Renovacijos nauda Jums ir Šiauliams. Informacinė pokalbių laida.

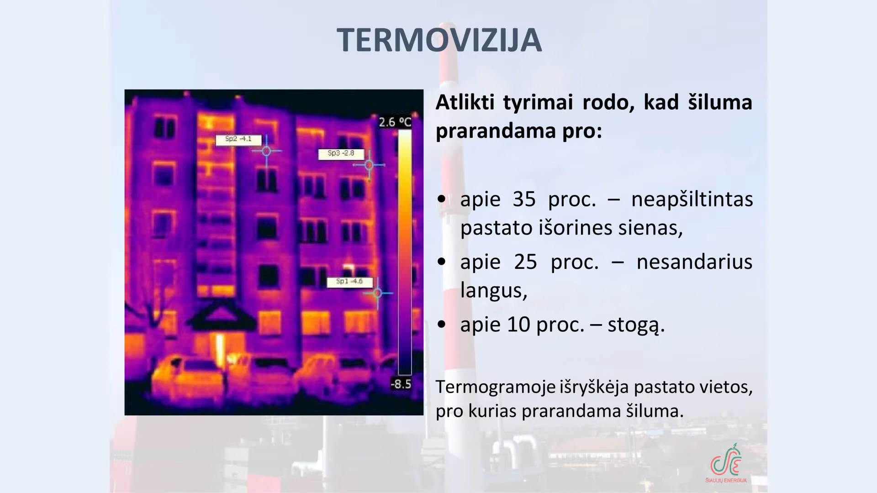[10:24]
On screen: scale top 2.6°C
Pro nepakeistus būtų ir kitų patalpų langus netenkama apie 25 procentų šilumos energijos ir pro nepakeistą, neapšiltintą stogą netenkame 10 procentų šilumos energijos. Tai mes akcinės bendrovės šiulio energijos atstovui rekomenduojame prieš atliekant daugiau būčių namų atnauinimą modernizavimą,